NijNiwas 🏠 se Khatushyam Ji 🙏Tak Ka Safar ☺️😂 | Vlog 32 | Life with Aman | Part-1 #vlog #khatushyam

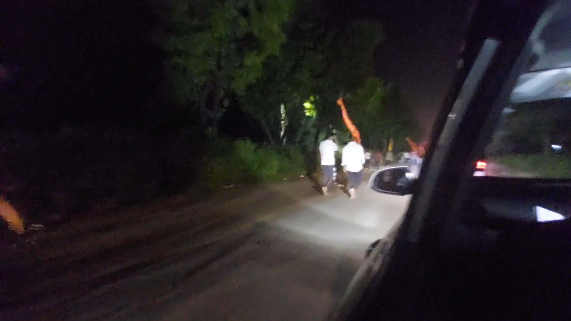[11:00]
गाइश तो देखो कितने सारे लोग जा रहे हैं यहां से रिंगस वाली मोड से हमने मुडली हैं और यहां से लोग निशान वगरा उठा के ले जा रहे हैं यहां से कम से कम 18 किलोमेटर दूर